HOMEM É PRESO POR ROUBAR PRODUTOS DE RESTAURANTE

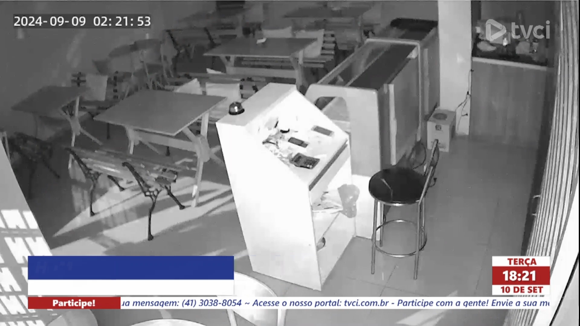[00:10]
O relógio marca 2 horas e 21 minutos da madrugada desta segunda-feira, momento em que o indivíduo entra no estabelecimento comercial e vai direto no caixa.
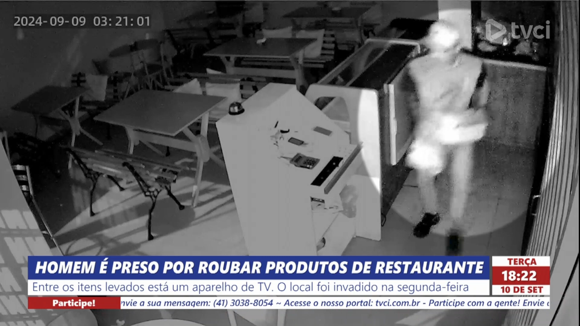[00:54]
Já cerca de uma hora depois, ele reaparece pulando uma janela, com alguns objetos e um saco preto nas mãos. Ele olha para o lado de fora, observando se não há a movimentação de pessoas, saindo em seguida do estabelecimento. Já durante a tarde, equipes da polícia militar foram acionadas em um local que realiza a compra de materiais recicláveis.